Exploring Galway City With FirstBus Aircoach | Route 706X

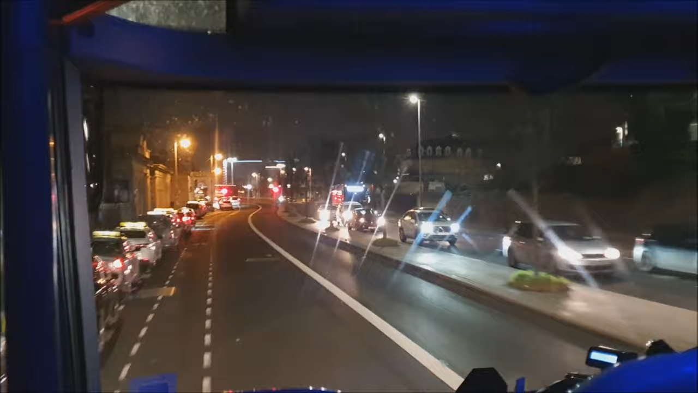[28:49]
are arriving back into Dublin now.
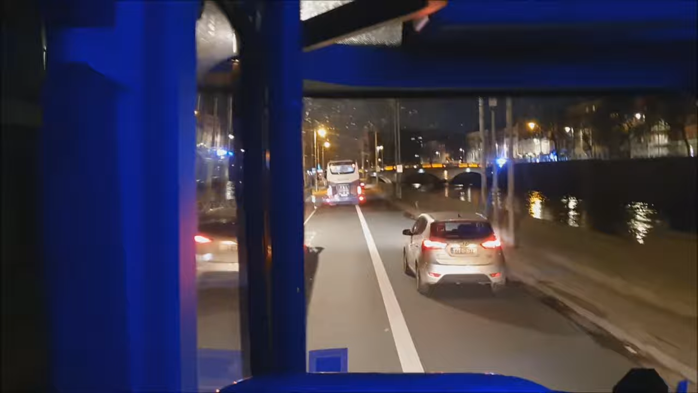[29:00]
We were again running about 10 minutes late upon arrival, but not too bad to say how long the route is all in all.